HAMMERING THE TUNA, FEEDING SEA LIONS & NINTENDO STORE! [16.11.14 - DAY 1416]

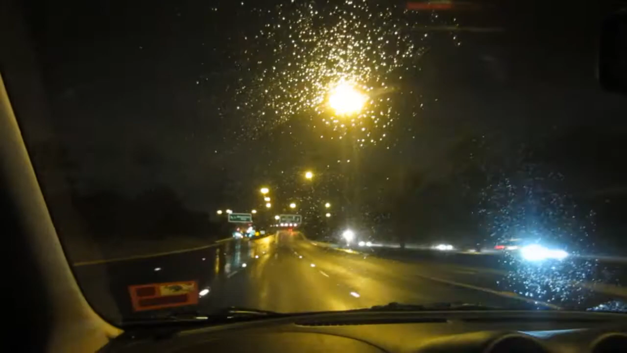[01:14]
And what are we doing? We're going for a drive in the rain. I don't know what sense this makes. I can't even see you. But we're going for a drive in the rain into the city. We're about to jump on the West Gate Bridge. And, yeah. It's so pretty with all the car headlights though. It is pretty. Pretty much. And, yeah. The city's right over there. Right over there. Somewhere. Yeah. Where all the blue lights are. The blue lights, yeah. All the, yeah.